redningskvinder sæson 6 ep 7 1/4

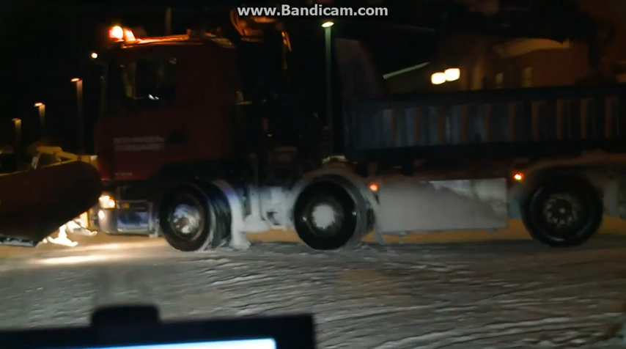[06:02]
Det er lidt specielle forhold, for der er meget sne, og det blæser meget, så vejene,
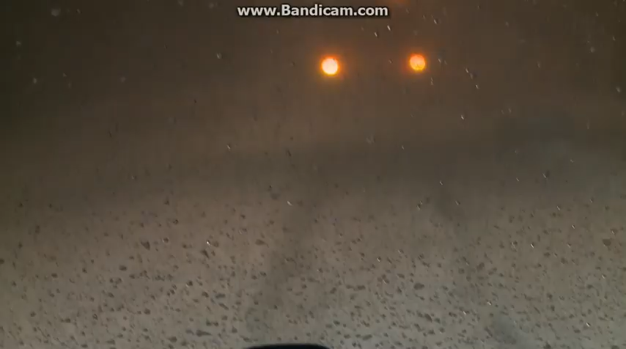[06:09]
selvom de har været ryddet tidligere, så lukker de hurtigt til igen.
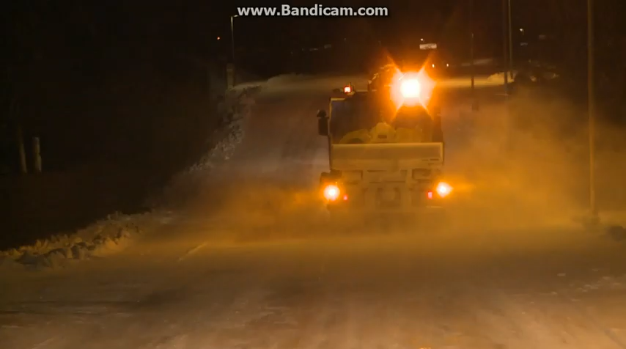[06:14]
Det betyder, at vi både har en sniplov med, der kan rydde vejen for os,
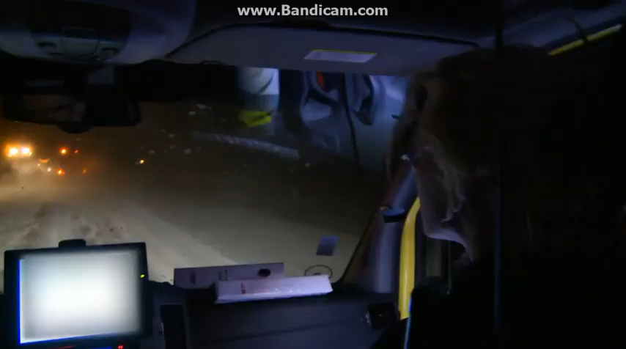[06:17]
og hvis den ikke kan klare det, så har vi et bæltekøretøj fra forsvaret med.